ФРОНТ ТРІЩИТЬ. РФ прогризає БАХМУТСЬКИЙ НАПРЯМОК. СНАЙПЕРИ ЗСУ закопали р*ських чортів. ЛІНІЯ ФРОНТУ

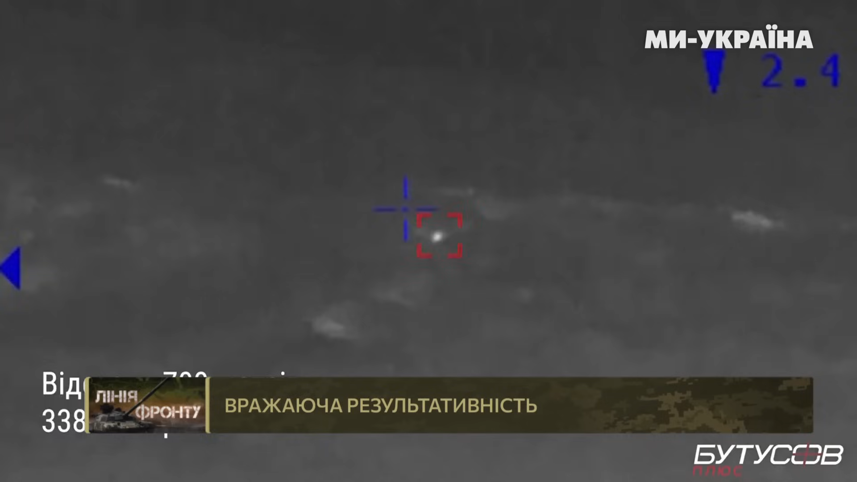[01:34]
Друзі, пара снайперів Головного управління розвідки Міноборони вразила 22 російських загарбника. І це відео, яке зараз на ваших екранах, з Донецької області.